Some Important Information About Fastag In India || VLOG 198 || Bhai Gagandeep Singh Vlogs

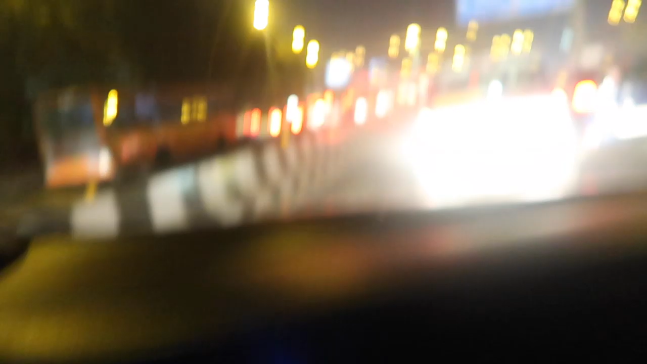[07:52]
ਅਤੇ ਇਸ ਵੇਲੇ ਤਾਂ ਬਹੁਤ ਜ਼ਿਆਦਾ ਹੋ ਜਾਂਦਾ ਲੋਕ ਆਪਣੇ ਘਰਾਂ ਨੂੰ ਜਾ ਰਹੇ ਹੁੰਦੇ ਆ
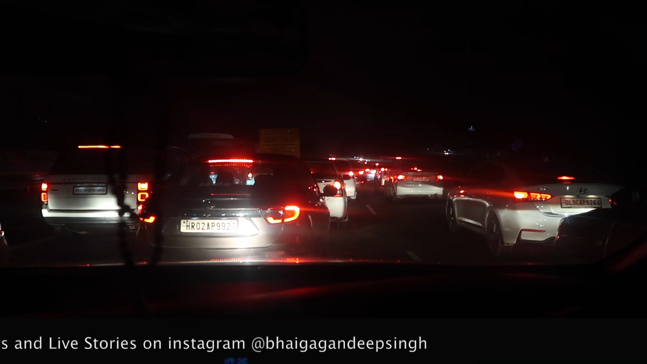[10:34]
ਟ੍ਰੈਫਿਕ ਟੈਰਿਫਿਕ ਟ੍ਰੈਫਿਕ ਇਜ਼ ਵੈਰੀ ਟੈਰਿਫਿਕ। ਇਹ ਨਾ ਕਲੀਅਰ ਨਹੀਂ ਆ ਰਹੇ ਹੈ ਨਾ, ਕੁਛ ਸਮਥਿੰਗ ਇਜ਼ ਰੋਂਗ।